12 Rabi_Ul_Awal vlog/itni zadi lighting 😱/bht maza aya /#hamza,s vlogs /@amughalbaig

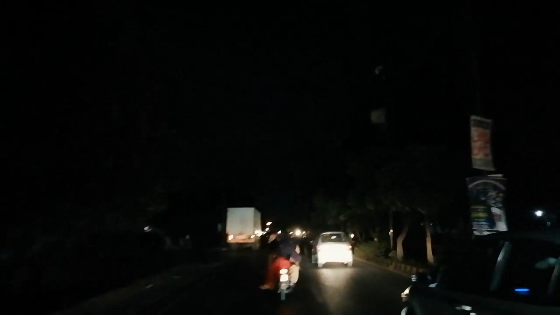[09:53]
इस साइड पे भी दरख्त लगे हुए हैं, ठीक है जी। और दूसरी साइड पे भी जो है दरख्त लगे हुए हैं जो कि अंधेरे की वजह से नज़र नहीं आ रहे।